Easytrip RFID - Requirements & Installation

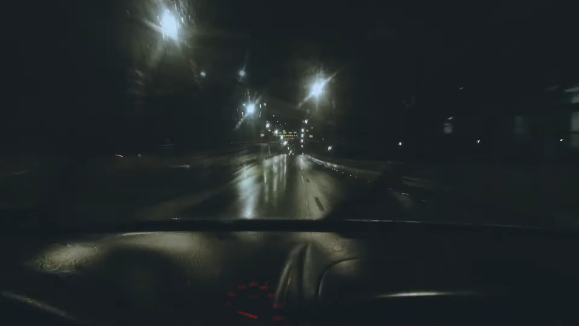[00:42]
Dilim-dilim, walang makita. Ayun, walang pila. Sana titingnan natin, tatanong natin muna kung paano dito. Dito na tayo ngayon sa may northbound, CSC northbound ng Cavitex.